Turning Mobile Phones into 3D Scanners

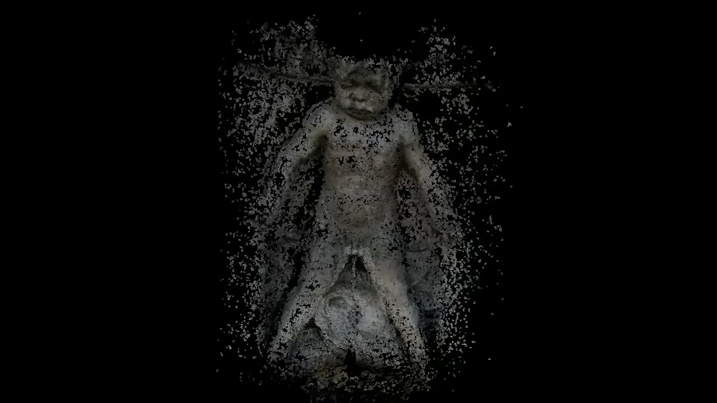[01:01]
The app works in a wide variety of settings, including low-light conditions, such as inside a museum.
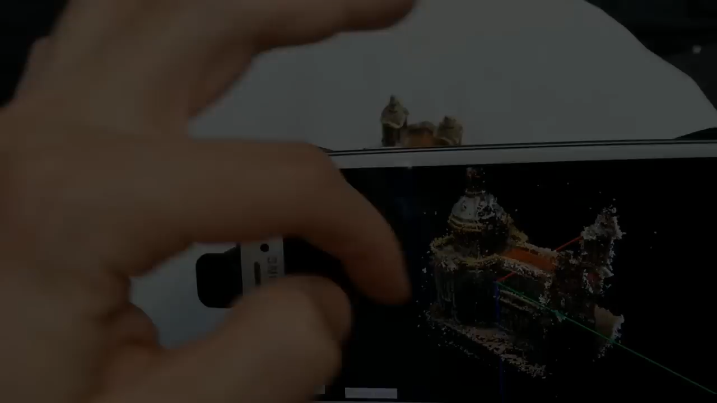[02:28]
After making sure that the reconstruction is complete, the model can be saved for further processing.